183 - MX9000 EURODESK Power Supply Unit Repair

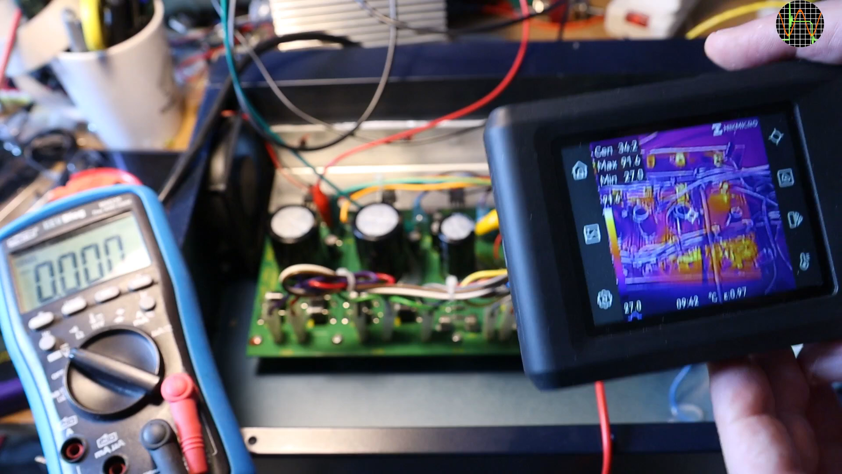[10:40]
While loaded, a quick check with a thermal imaging camera and all is as expected. Only the 12V rectifier and regulator are getting a bit toasty but that is expected at full load of 1.5A.
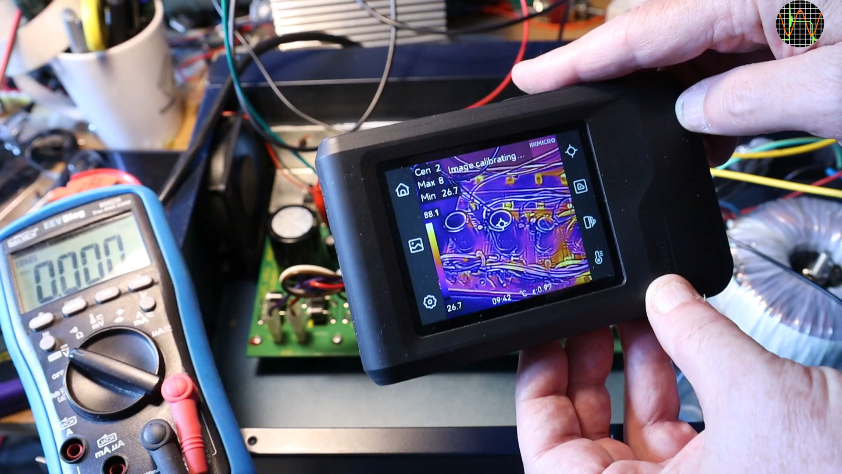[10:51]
After all, the 7812 regulator is really meant for 1A.